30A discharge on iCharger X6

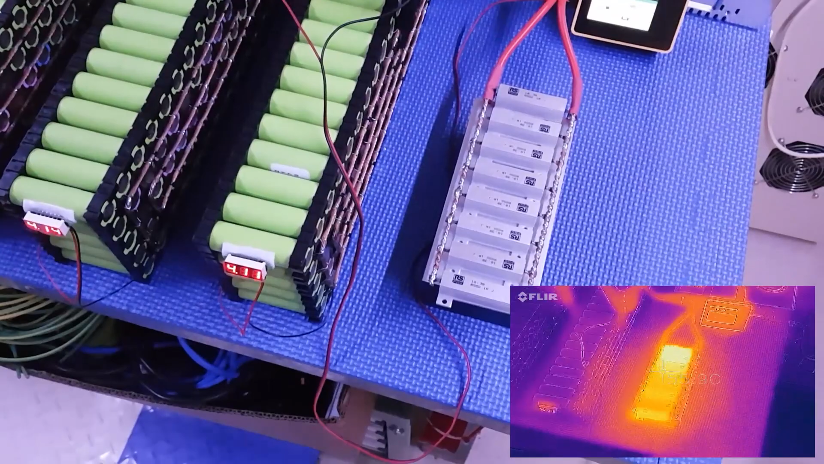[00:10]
all right so take two of the load bank and as you can see I've already run it up once just to see how she went so I've got our battery here and we've got it hooked up to the iCharger x6 just via some alligator clips and we also have the balance lead hooked up the load bank itself is just hooked up through the positive line resistors in parallel okay so through the pos through here then back up into the iCharger
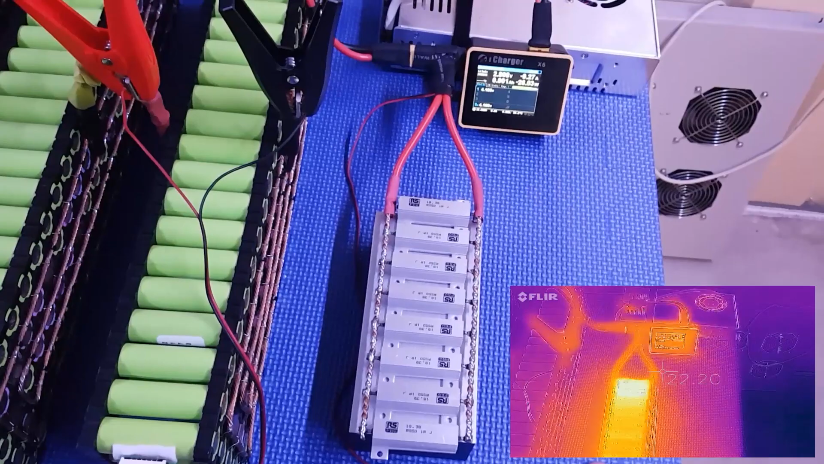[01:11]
bit of play around with the calculations all right so we're just going to run that discharge again just so you can see it let's see how high up we get so 9 10 11 15 24 27 28 and there we go 29 so we're sitting flush on 29 amp
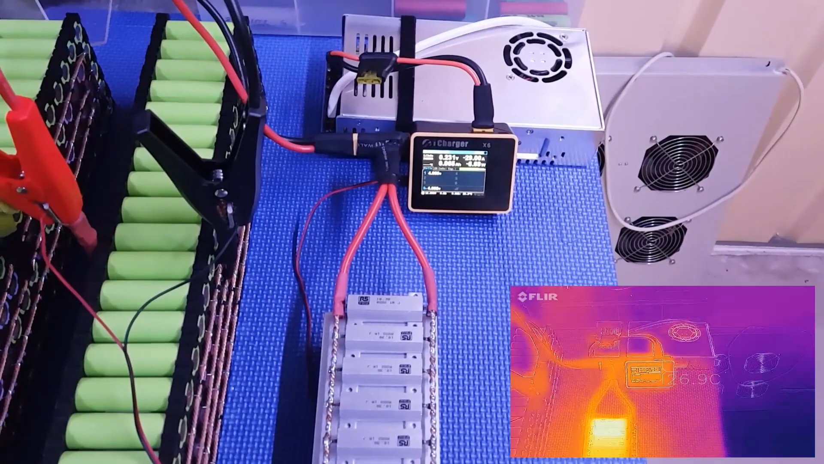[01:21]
discharge there and what we're going to notice that these are going to get hot now they were already pretty hot to touch um 58 degrees and we'll see this uh climb 46 down 50 50 down this end so we'll give it a minute or two uh the cabling isn't doing too bad uh it's not really getting yeah it's a little tiny bit warm here but nowhere near as hot as uh with these resistors and it looks like the first couple are actually copping the brunt uh what do we got if
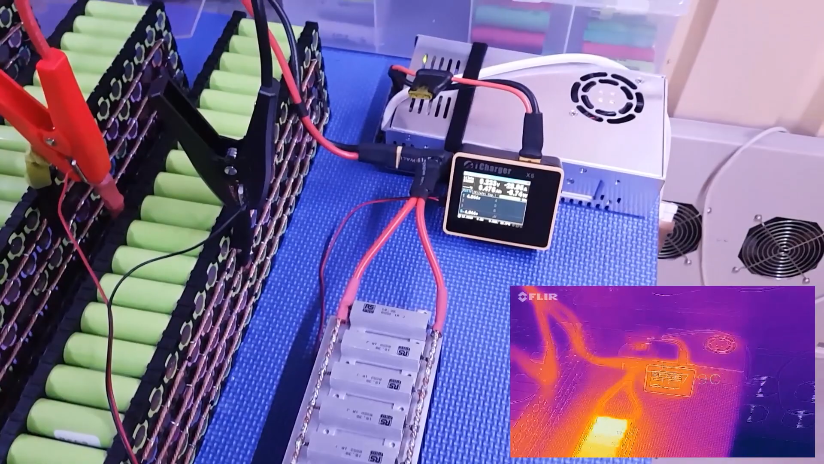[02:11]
60 oh interesting might have to look at it one or two of these solder connections to see how good they are all right it's dropped down a bit 28.95 but happy with that so if i can get some active cooling on here get some fans uh we should be all right to start our discharge of um discharge test of all their banks